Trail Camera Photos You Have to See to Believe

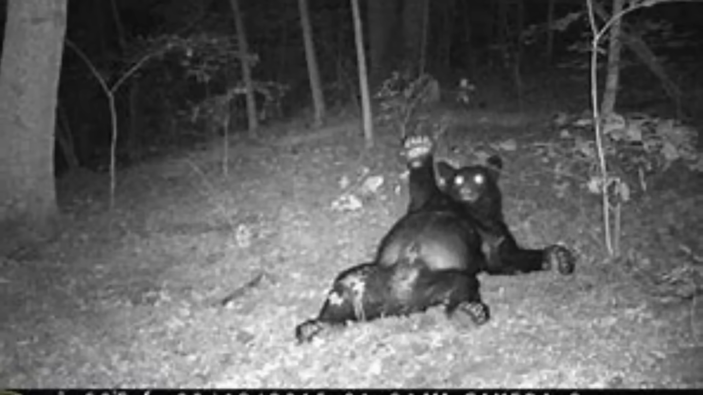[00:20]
buddy should be like recruited by Victoria's Secret, I'm pretty sure.
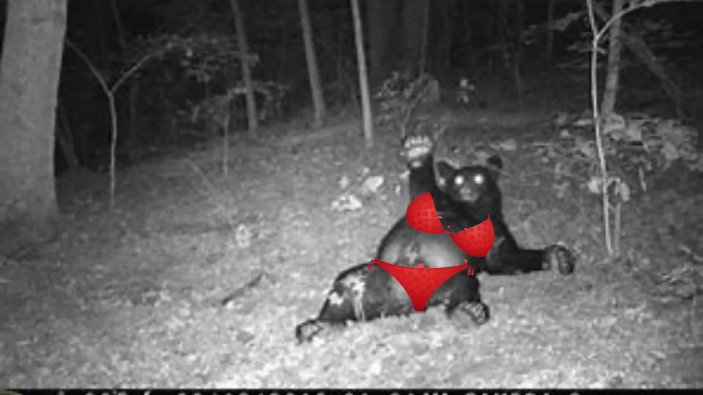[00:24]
That's a classic there. Number four. Oh no, oh no. Buck scratching where it itches.
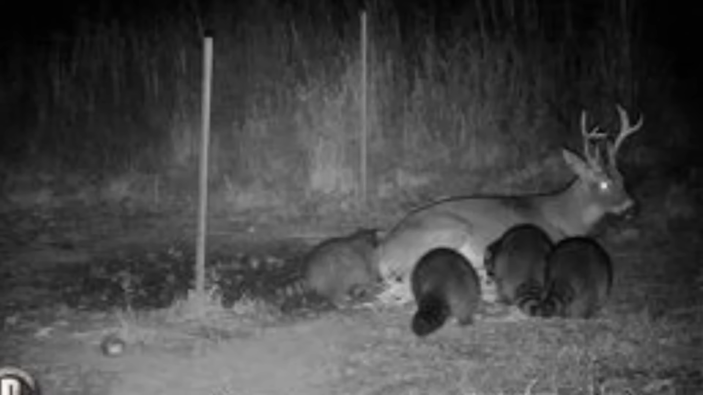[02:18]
It's mine and I'm not getting up no matter what. Number 16.
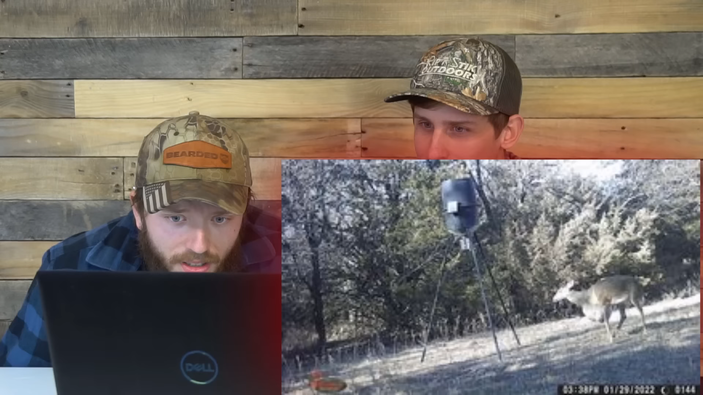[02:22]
Is that like the biggest growth you've ever seen on the chest on the deer? I think it's like a giant abscess on that thing. I can't even imagine it was like to live with that. Holy smokes. That's like a five gallon bucket. At least. Number 17.
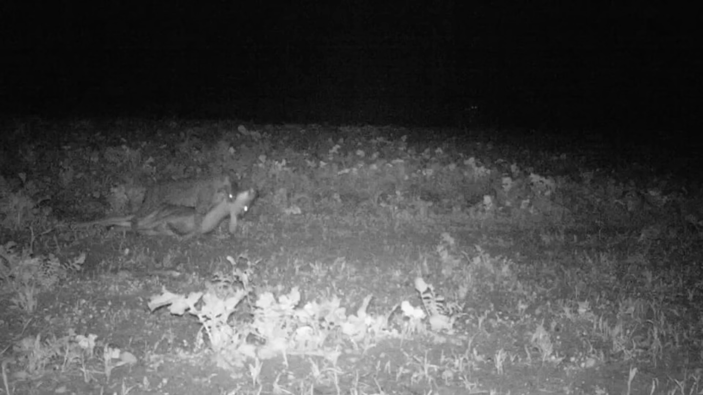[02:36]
Bobcat dragging a full grown deer by the neck. Yo. Number 18.